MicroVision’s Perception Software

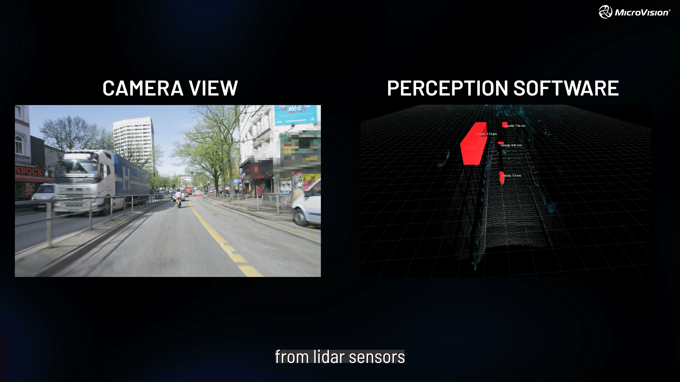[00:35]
and provides a reliable and accurate abstraction of the world.
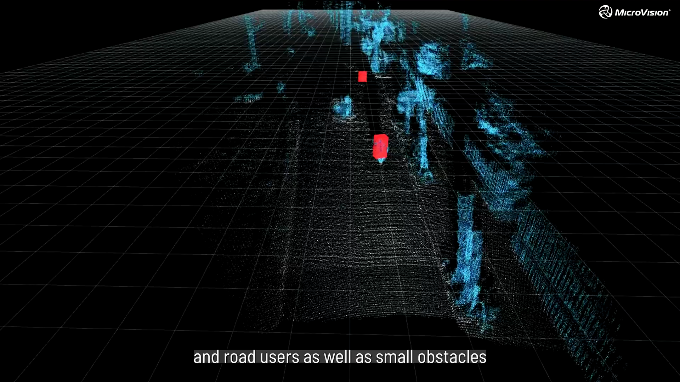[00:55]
as well as small obstacles and overhanging load.